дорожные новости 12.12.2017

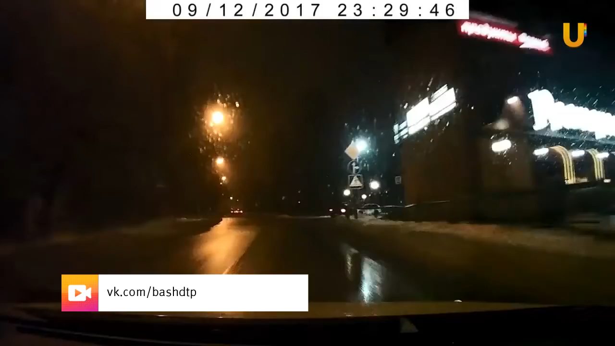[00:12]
Похожая авария могла произойти и в этой ситуации. Кроссовер выскочил перед автором ролика, возможно уходя от погони. К счастью, тот вовремя сориентировался и смог избежать удара. В Уфе на улице Ростовской произошло классическое зимнее ДТП.